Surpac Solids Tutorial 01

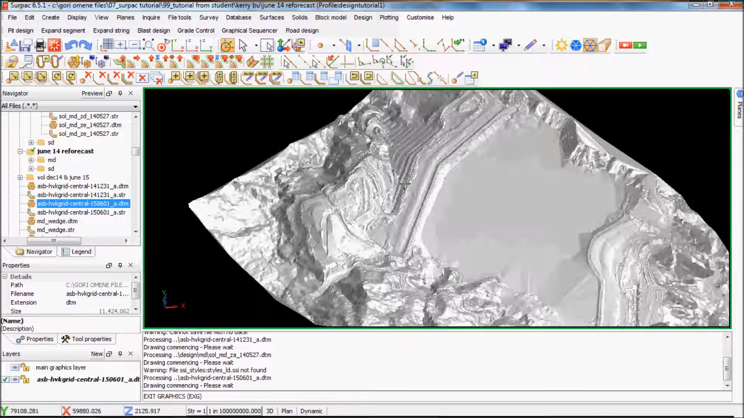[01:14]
so that's by as build for June this year.
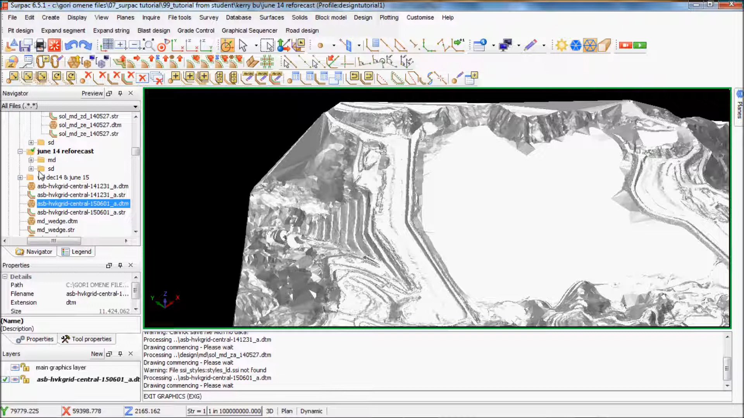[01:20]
And then there's a design for these volumes here, I want to find out, say John A, so that's a solid, it's a solid design. I've got this, so this is a whole big solid that has been created as part of the design. So I'm going to clip this bottom bit off and then find out how much I have on this top one. So with the further ado, I'll start, first I'll go click Solid Tools, I'll go click Solid About DTM.
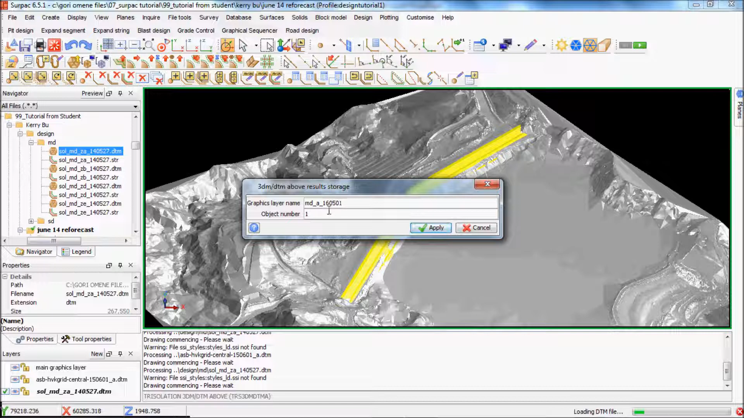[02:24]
just put a date onto it, 1605 01. I'll give it a 9, I like the red maroon card, so 8. And I'll apply that. So it's asked me to select the 3DM triisolation, so I'll pick this one. And then it asks me again to select DTM triisolation, which is this one. It's going to take a while.